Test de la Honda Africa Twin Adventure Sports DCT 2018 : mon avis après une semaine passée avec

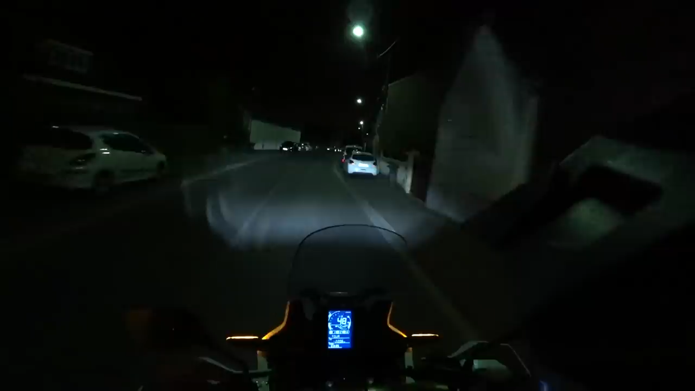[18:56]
est sur un éclairage full LED à l'avant donc vous avez des veilleuses en fait qui font des cerclages autour des deux phares et vous avez
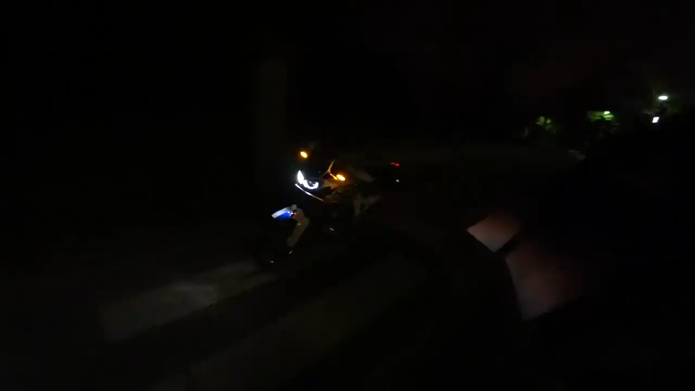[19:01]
un phare allumé en permanence qui est le phare droit donc quand vous êtes sur la machine c'est le phare de croisement et quand vous êtes en plein phare vous avez le deuxième phare qui s'allume en supplément et là quand vous roulez de nuit ça éclaire
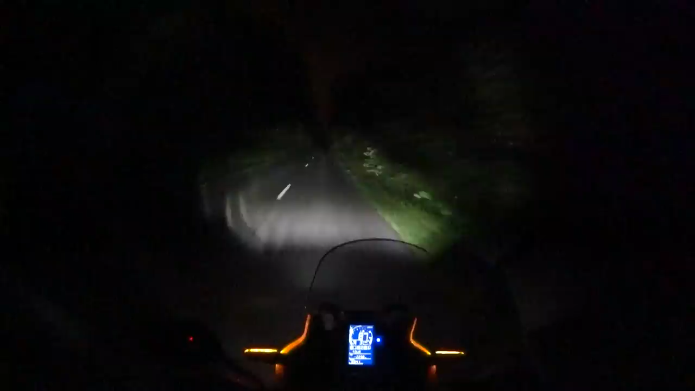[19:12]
super bien donc l'éclairage de base est déjà bien lumineux mais dès que vous mettez le plein phare comme d'habitude avec de l'éclairage LED c'est toujours très probant au niveau de la puissance et de la performance d'éclairage donc là dessus rien à redire comme vous pouvez le voir sur ces images si on se fait un résumé de ses qualités et de ses défauts sur route en fonction des situations en ville elle est